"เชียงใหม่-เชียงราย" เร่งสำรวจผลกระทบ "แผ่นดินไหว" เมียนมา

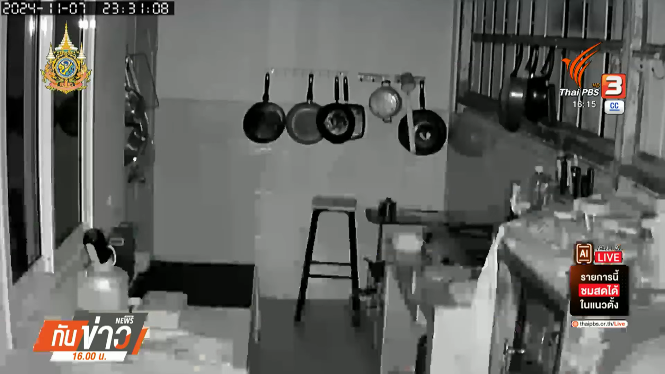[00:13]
ภาพจากกล้องวงจรปิดมันทึกภาพ ภายในบ้านพักของประชาชนในพื้นที่อำเภอแม่สายจังหวัดเชียงรายขนาดที่เกิดเหตุผลนินไว้ขนาด 4.